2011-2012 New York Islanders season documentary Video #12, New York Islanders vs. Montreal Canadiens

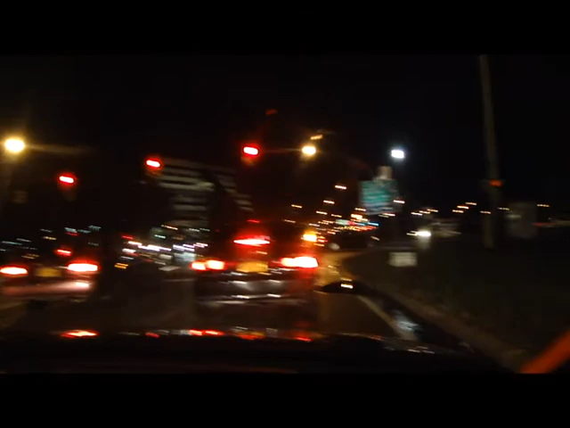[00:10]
The drop-off area is over here. Normally we're on par, but this is where the drop-off area is. Coliseum drop-off pickup. It's where I get off every day, as you guys know.
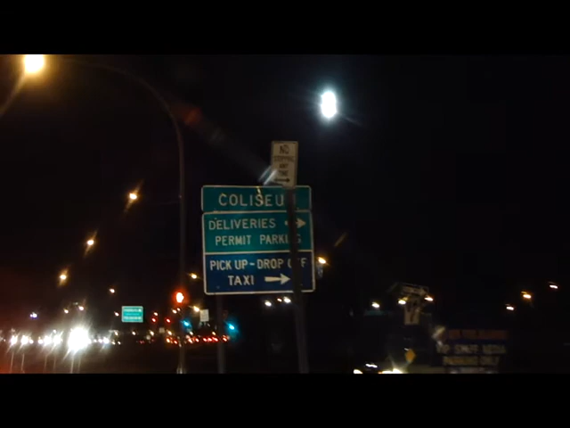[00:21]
And the Coliseum again is right here. Hopefully a win for the Islanders tonight against the Canadiens.